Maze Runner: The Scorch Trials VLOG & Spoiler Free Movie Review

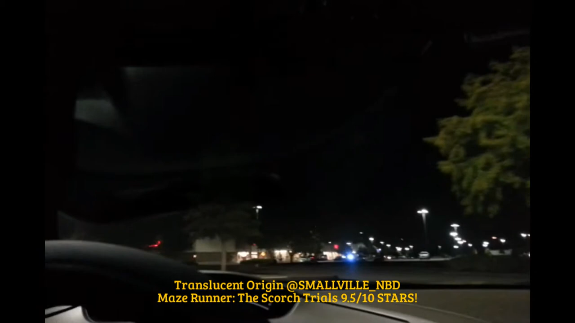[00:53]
So where I want to park is next to the light, just so I can get a good protection of my car. Security guy looked like he was on his phone, so we'll see. Looks like there's a group also joined and gathered right there.